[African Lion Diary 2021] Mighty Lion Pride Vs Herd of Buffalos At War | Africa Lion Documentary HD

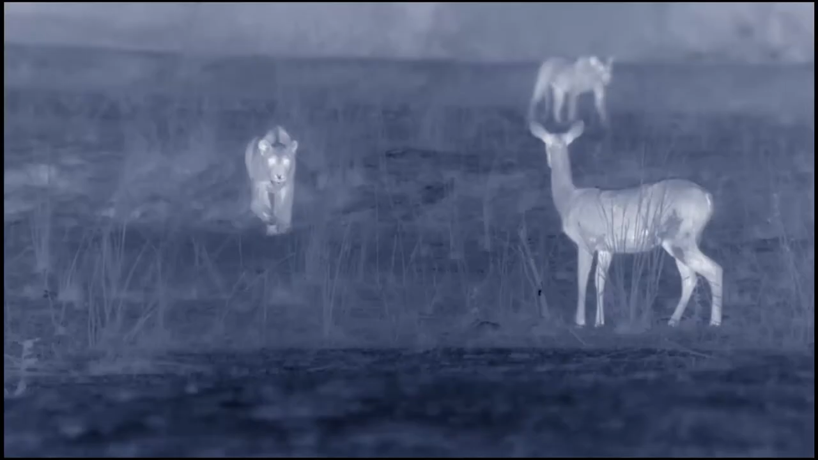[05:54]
But once night falls, the lioness's vision gives them the advantage.
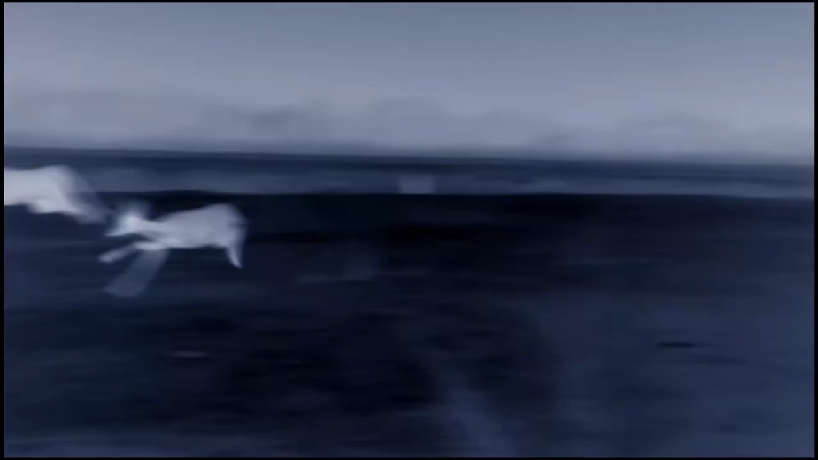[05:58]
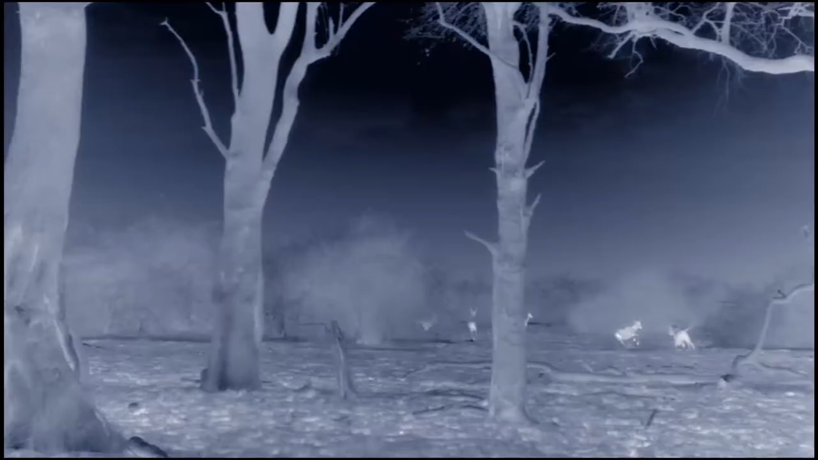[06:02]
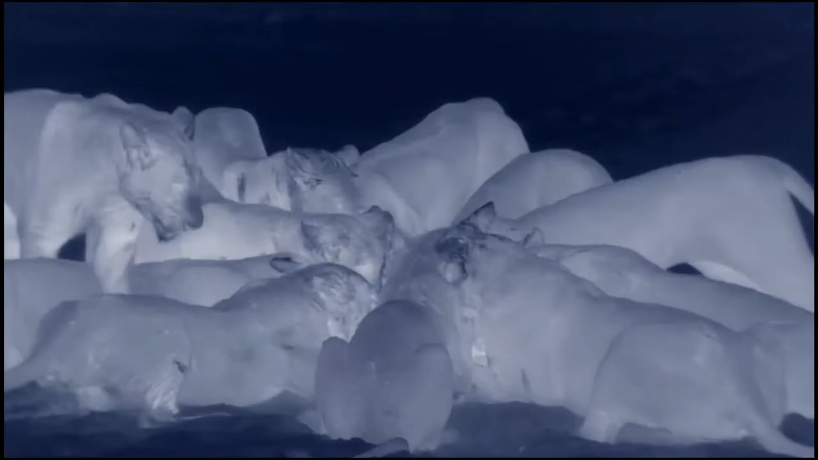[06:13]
Despite their deadly skills, only one in three chases ends in a kill. A lot of hard work for such a small meal.
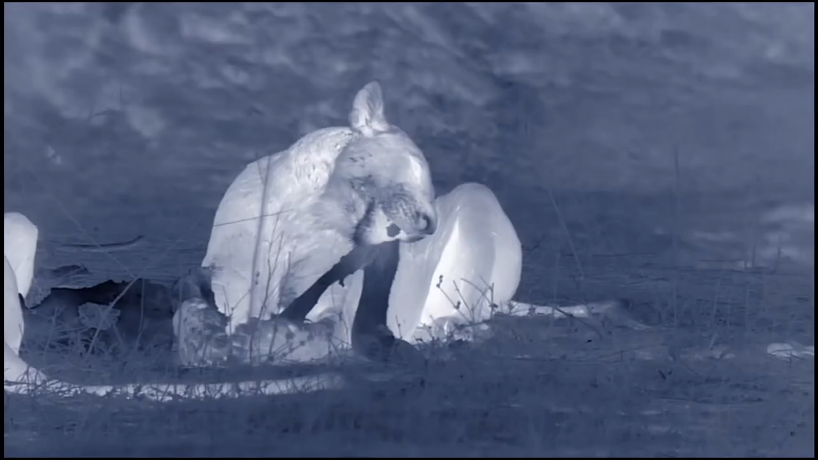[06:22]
One impala doesn't stretch far between 20 diners.
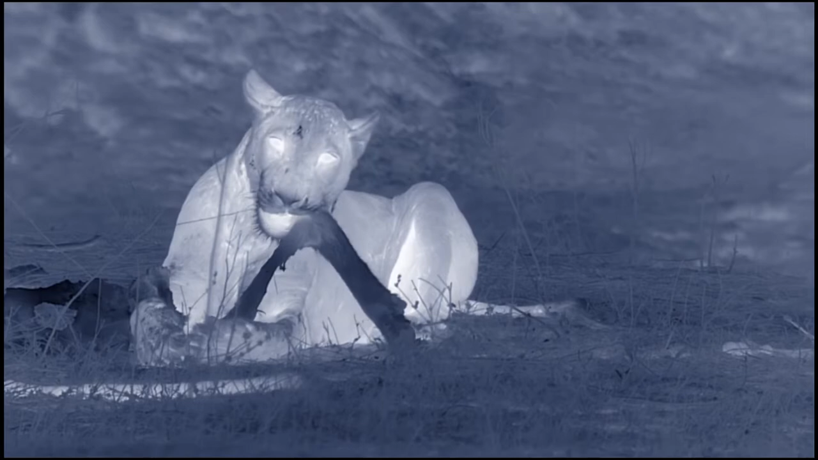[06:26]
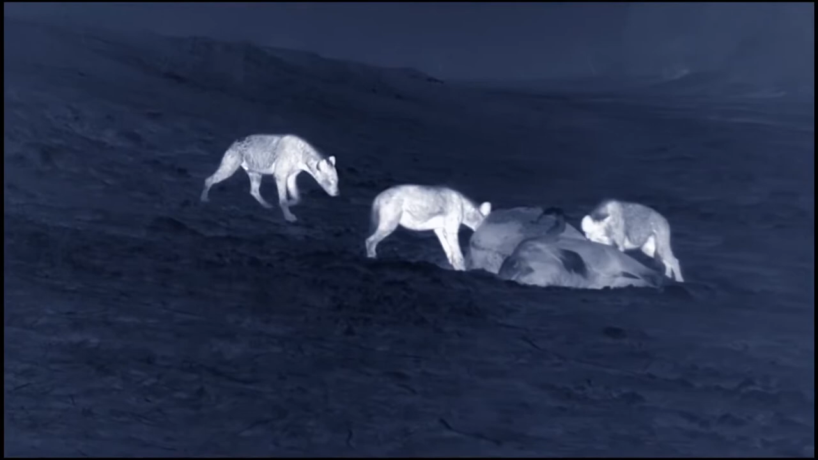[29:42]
Less than half the weight of a lion, the hyenas can walk over the mud. These skilled hunters wouldn't normally tackle such dangerous prey.
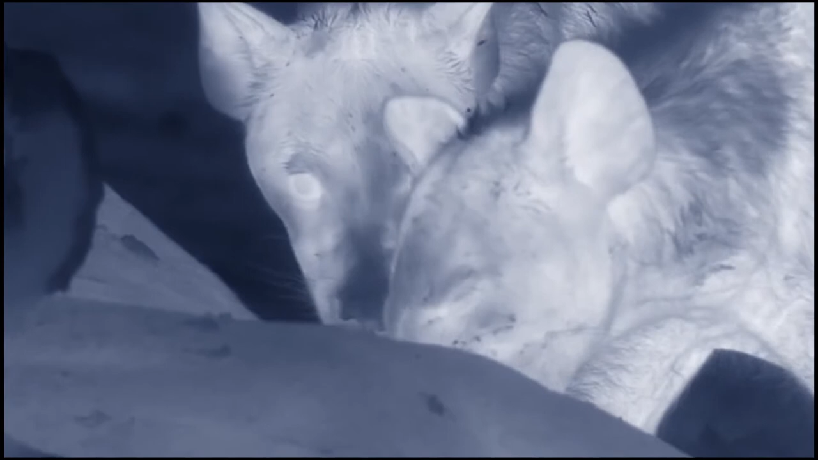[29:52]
But the pregnant cow has succumbed to heat and exhaustion. The hyenas work in silence to keep their prize secret.
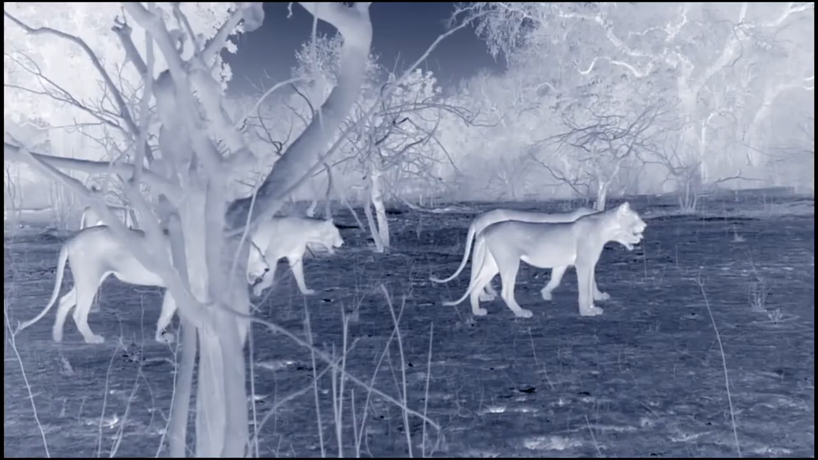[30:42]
Oblivious to the feast they've just missed, the Mwambas are a mile away on the trail of the rest of the buffalo.
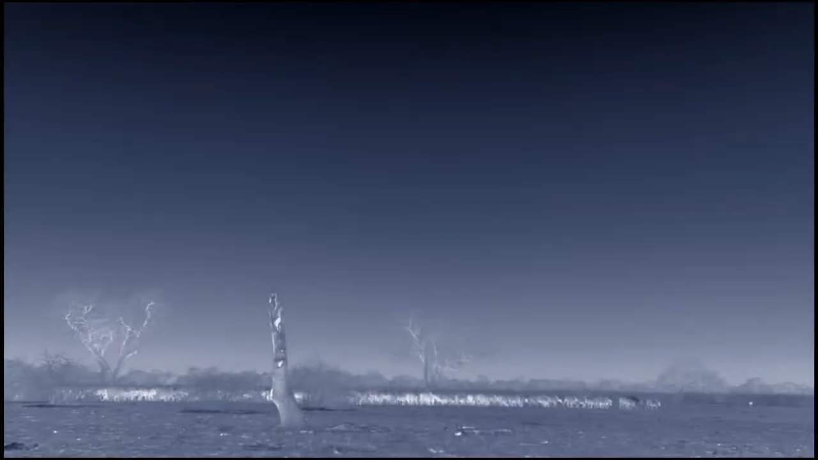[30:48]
In the darkness, the herd is on the move.
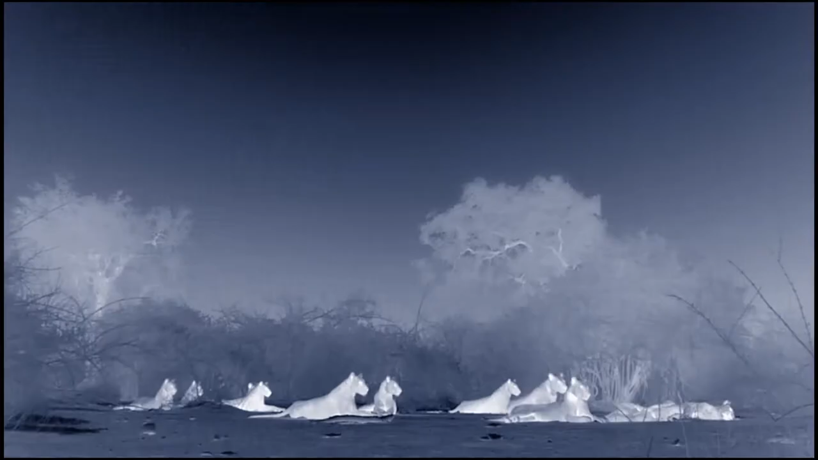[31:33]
Even with a male in tow,
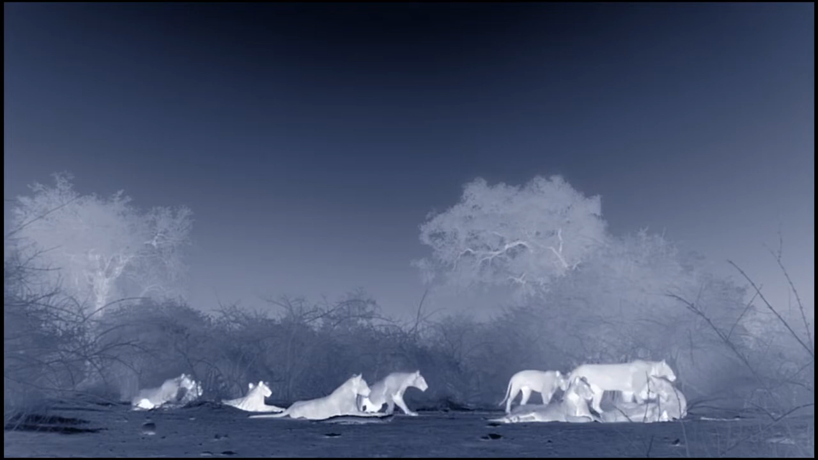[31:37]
the lions know better than to attack this formidable garrison.
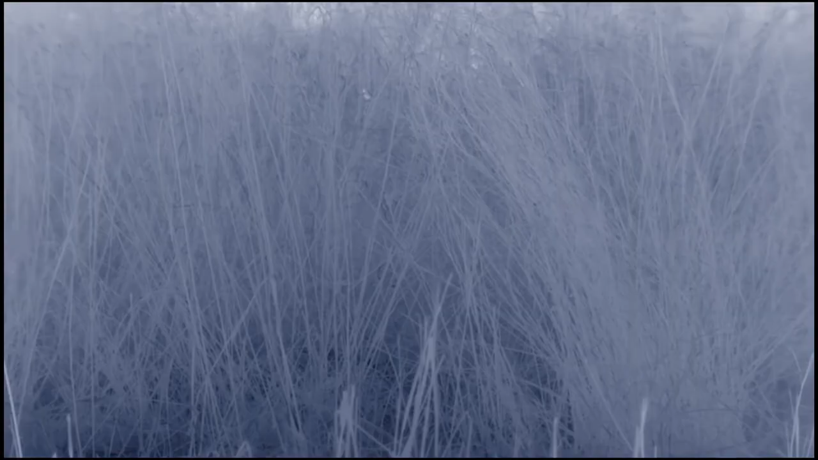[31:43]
The darkness enhances the lionesses' hunting skills.
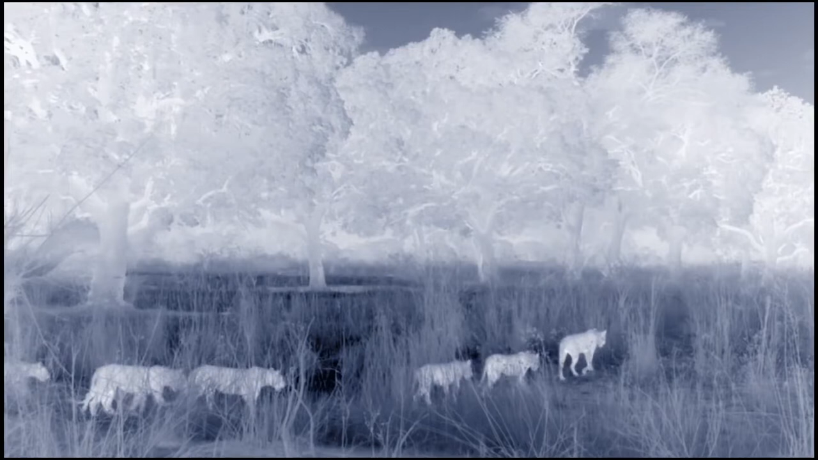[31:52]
Their eyes are 7 times more sensitive than humans, picking up and amplifying glimmers of light from the moon and stars.
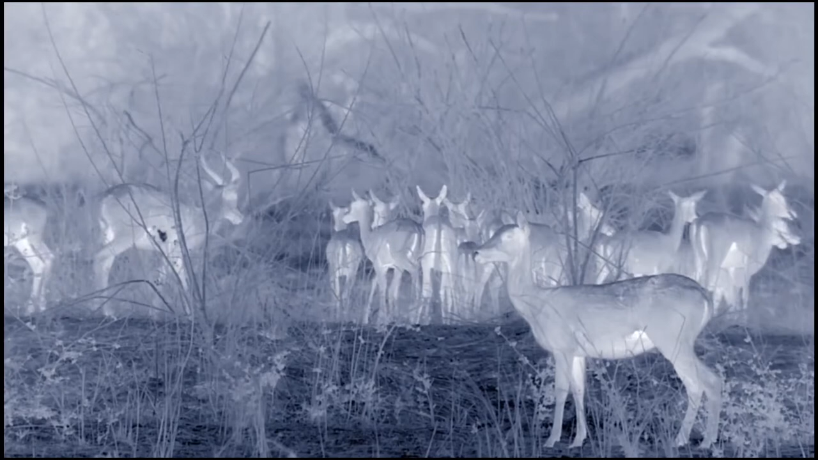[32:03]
Staying downwind and using the darkness as cover, they stalk Puku.
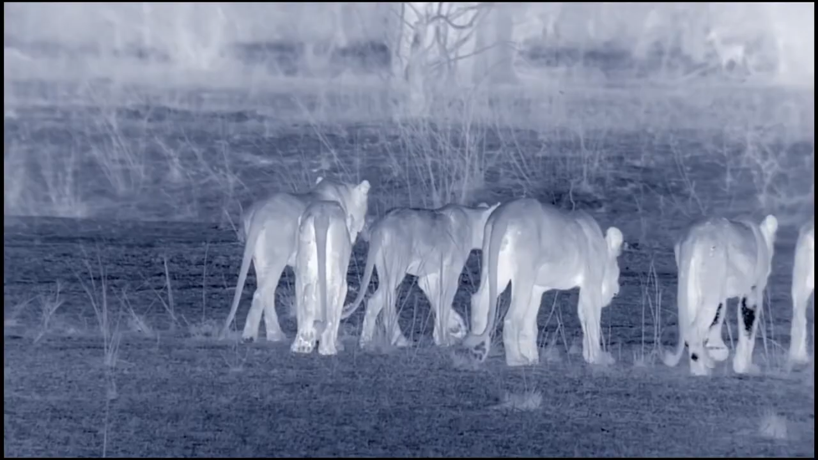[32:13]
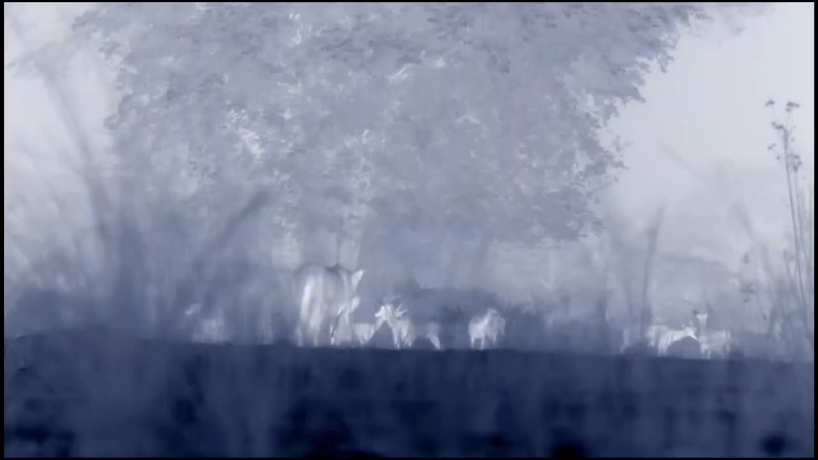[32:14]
This is open ground. In daylight, the Puku would be long gone.
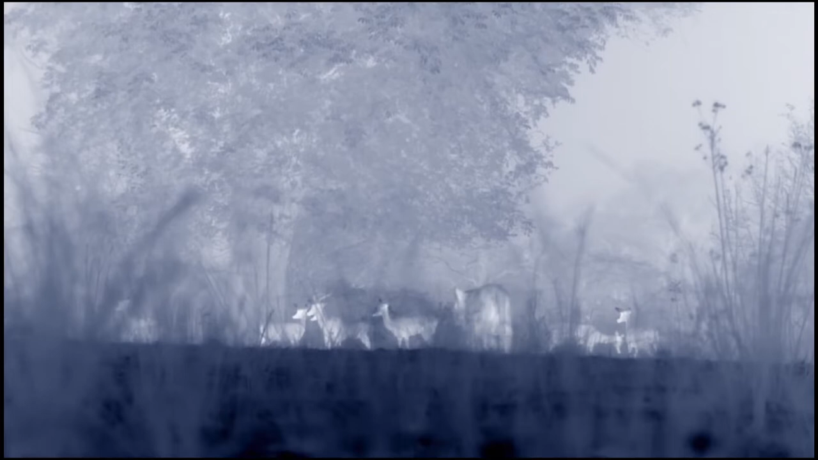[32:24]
But in the dark, the enemy is much harder to spot.
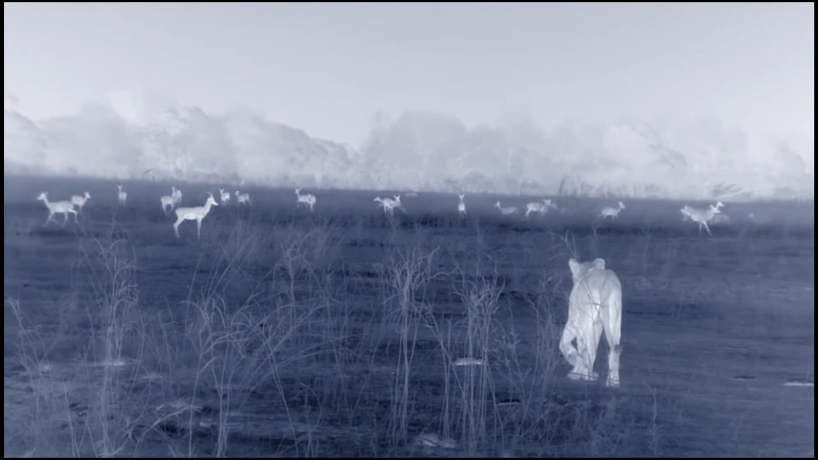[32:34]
Lions can't maintain a top speed chase for long. They only charge when a target is tantalizingly close.
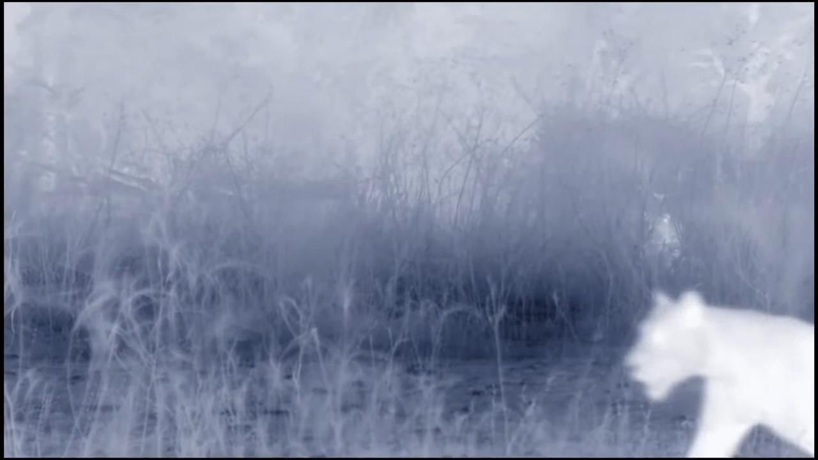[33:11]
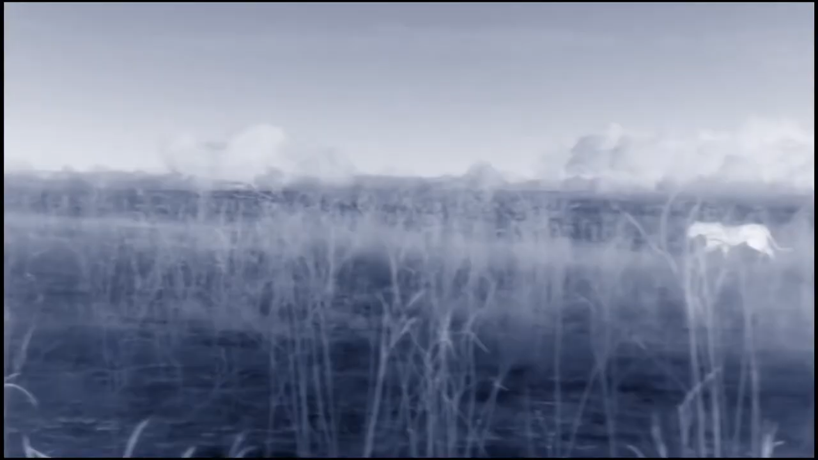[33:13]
With the teenagers in tow, there's no coordination to this hunt. The whole family joins in.